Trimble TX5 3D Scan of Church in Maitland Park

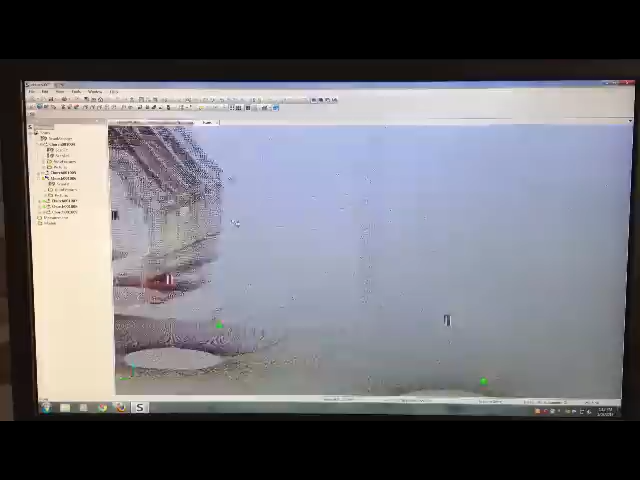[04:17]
normal surveyor would be able to achieve with shooting a point here and a point there.
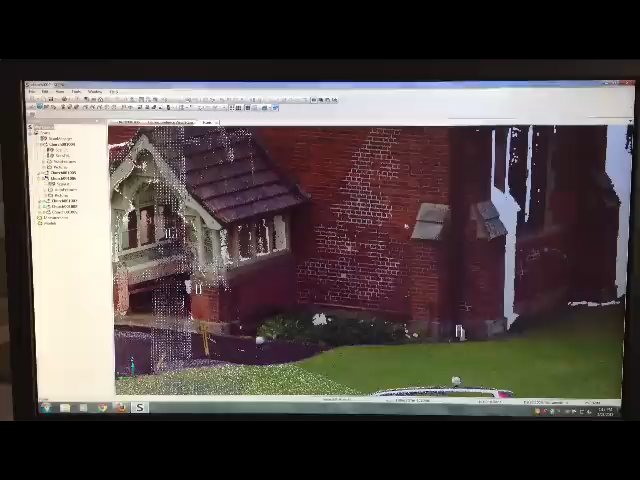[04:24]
And so many points around the building. The data is just so much so much more and so more usable.
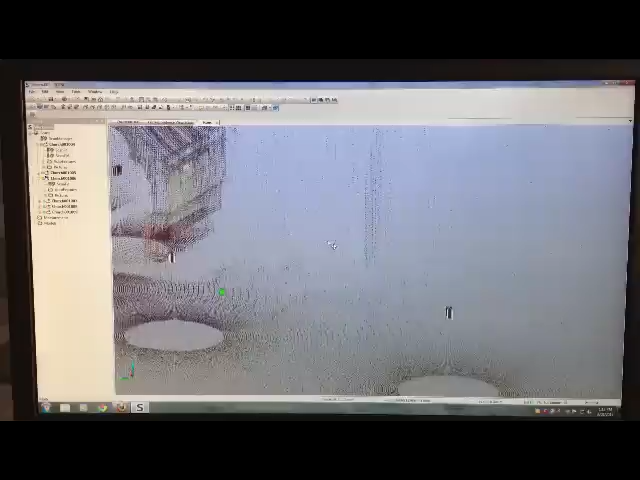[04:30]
Anyway that's the typical example of that. Obviously this was taken with six stations in about an hour and
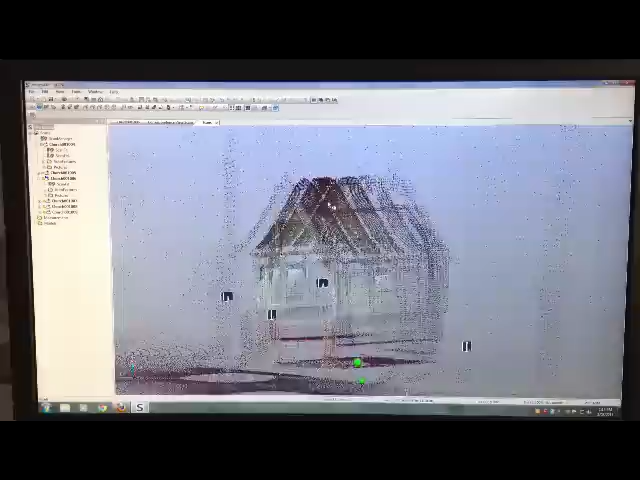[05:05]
And that's a typical example of a structural survey that can be done with the scanner.